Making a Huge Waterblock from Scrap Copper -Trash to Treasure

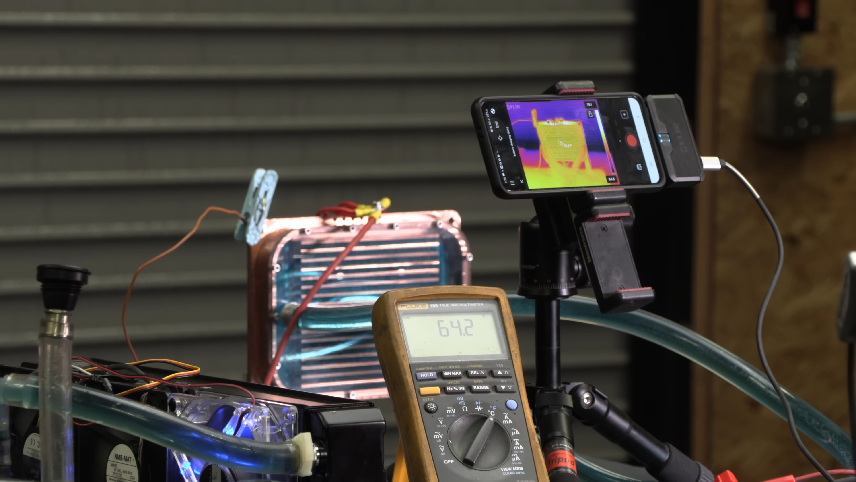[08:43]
I got everything all set up I have my thermometer right here on the chip I got the infrared camera set up let's do it.
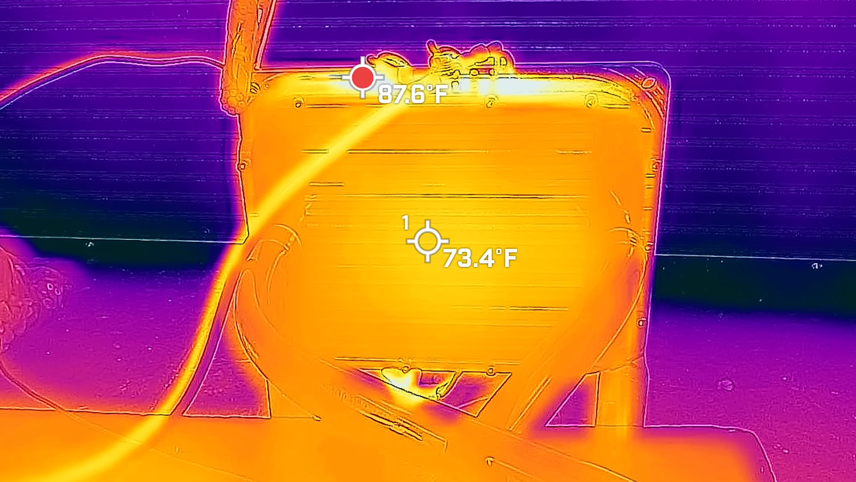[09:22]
On screen: spot 73.4°F, max 87.6°F
I see some smoke coming off the face of the water block but that might just be my wires heating up 110 degrees. I'm just going to wait for the temperature in the entire system to equalize see what it tops out at.